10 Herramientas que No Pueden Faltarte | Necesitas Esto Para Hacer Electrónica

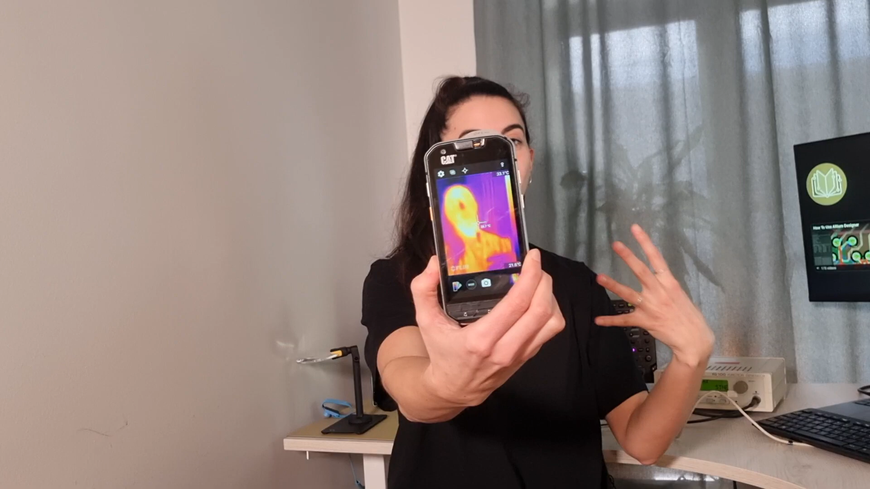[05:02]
Pero utilizamos para medir cómo eficientes son los circuitos.
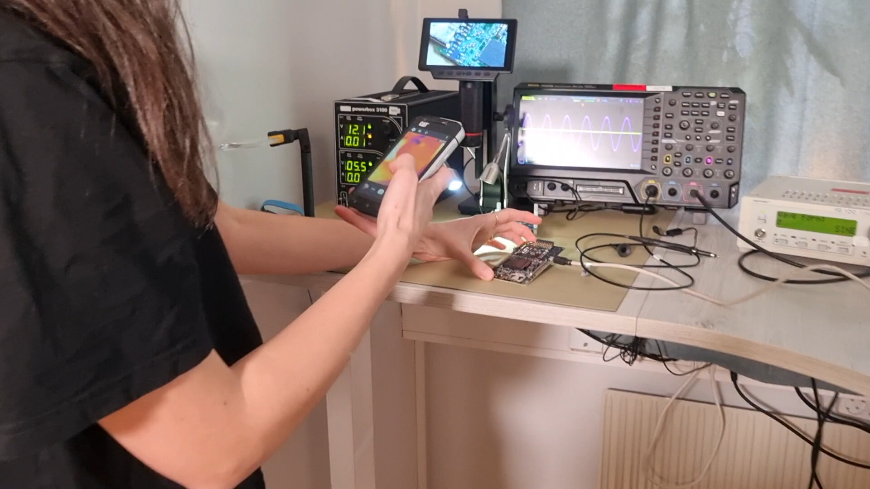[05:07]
Por ejemplo, tenemos aquí un microcontrolador, una pantallita que se ha estado encendida durante un rato.
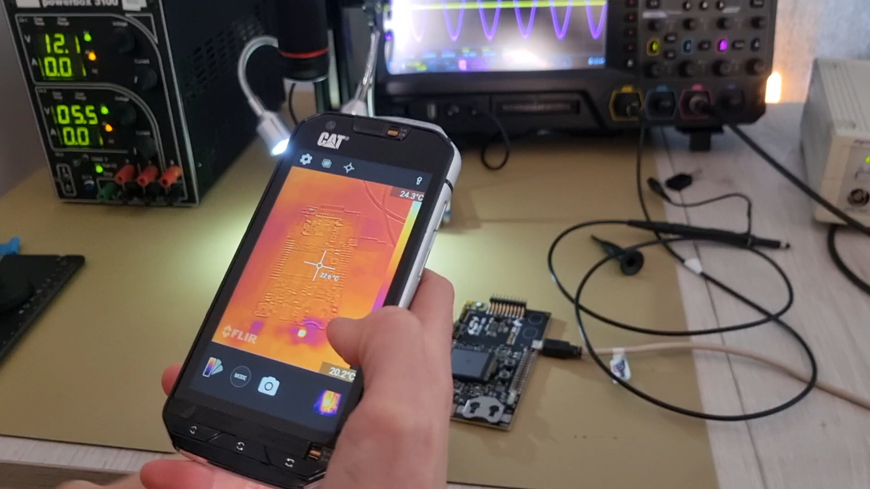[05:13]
On screen: scale top 24.3°C, scale bottom 20.2°C
Y aquí podemos ver un par de puntos que están encendidos por abajo, en la bottom. Está a 22 grados. Luego, por ejemplo, si apuntamos al osciloscopio, vemos también por aquí que hay un punto caliente.
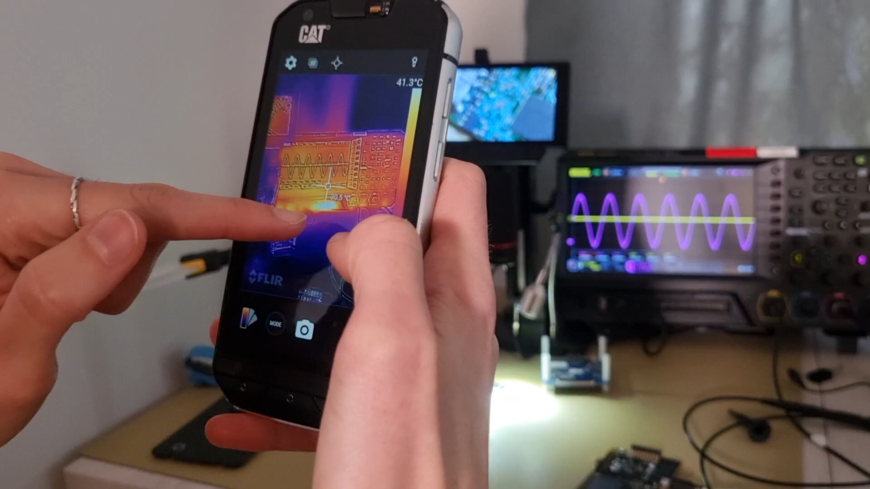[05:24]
On screen: scale top 41.3°C
Y eso simplemente son los conectores, los pines fuera.
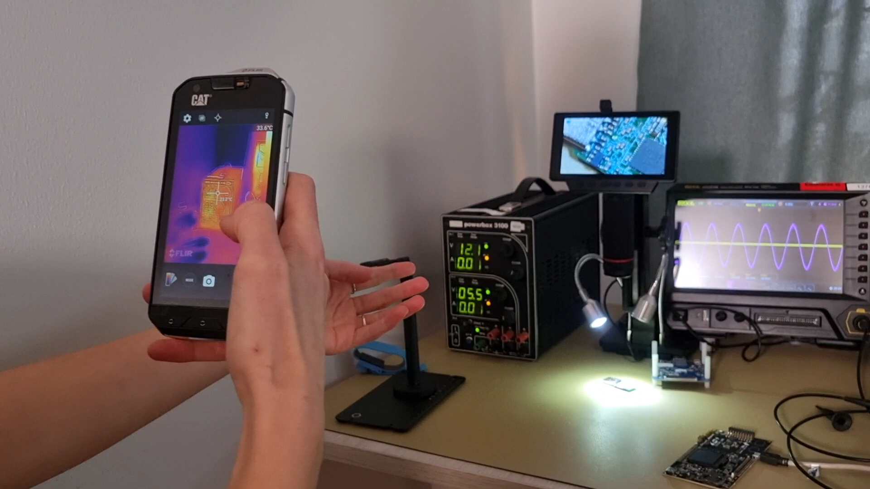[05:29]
O la Power Supply, pues tiene diferentes temperaturas también.